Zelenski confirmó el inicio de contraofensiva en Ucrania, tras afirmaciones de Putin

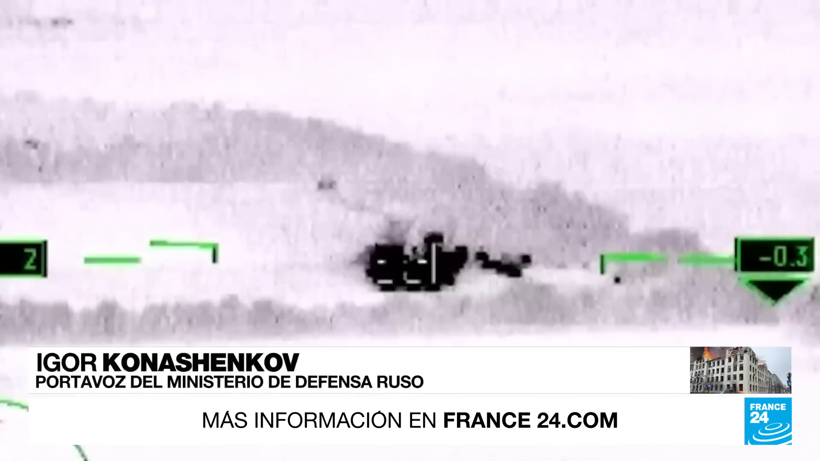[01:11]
Moscú publicó un video de su ataque contra los tanques enemigos en esa zona.